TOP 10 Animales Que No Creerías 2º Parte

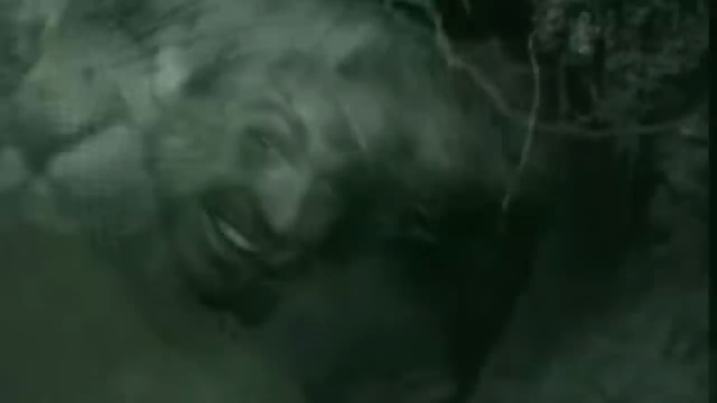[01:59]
10. La principal defensa del wombat, contra un depredador bajo tierra,
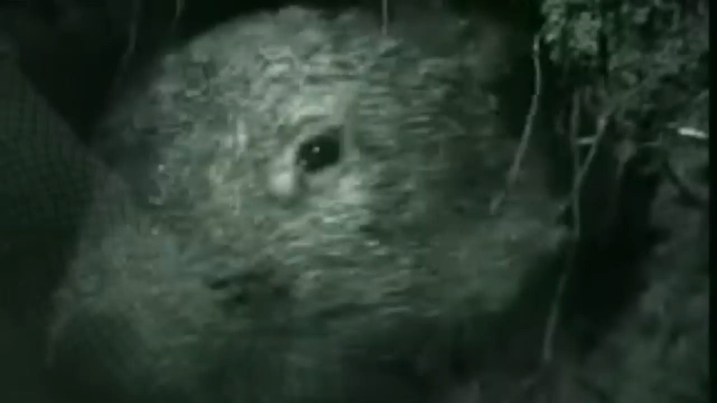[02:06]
es aplastarlo contra el techo del túnel, hasta que el invasor, deja de respirar.